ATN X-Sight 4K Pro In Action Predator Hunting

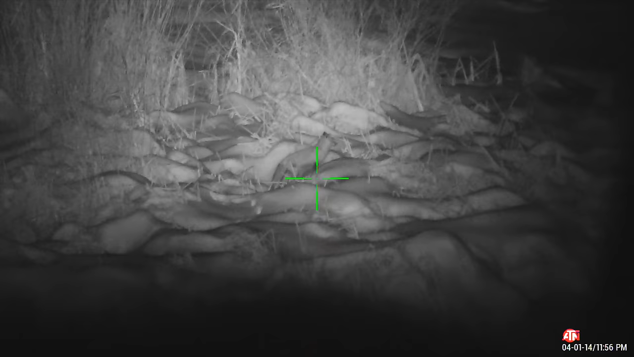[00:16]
I shot a beautiful red fox down here out back. I'm gonna show you that video,
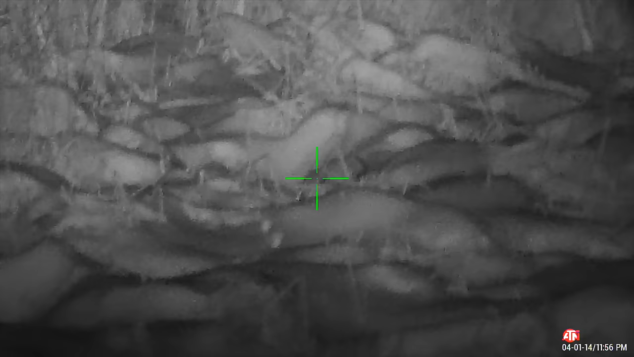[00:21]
but first let's talk about the scope, and I'll tell you what I think of it.
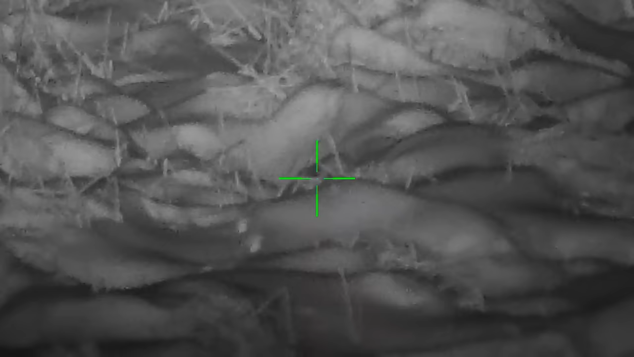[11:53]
Yep, he came and stood right up on here and I let him have it from right up there. Oh boy!
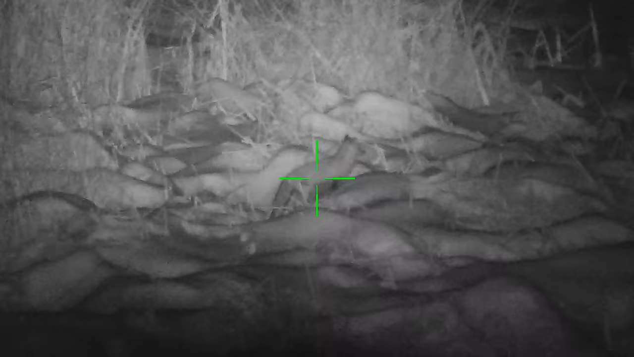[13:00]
beautiful. First kill with the new sight or scope.